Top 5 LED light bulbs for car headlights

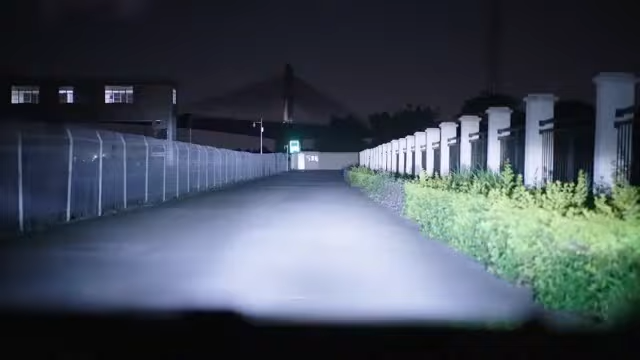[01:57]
1.99 inches, making it easy to install in various vehicle models. The item package includes one bulb and operates at 12V,
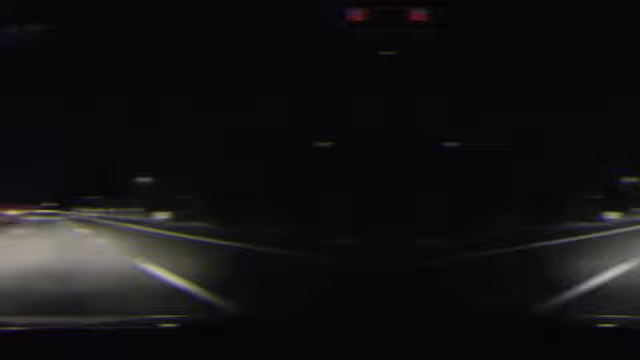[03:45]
RAV4 models from 2013 to 2015, these bulbs deliver exceptional brightness levels of 36000 lumens. Crafted by Koei P-Zep, a reputable brand known for quality automotive products,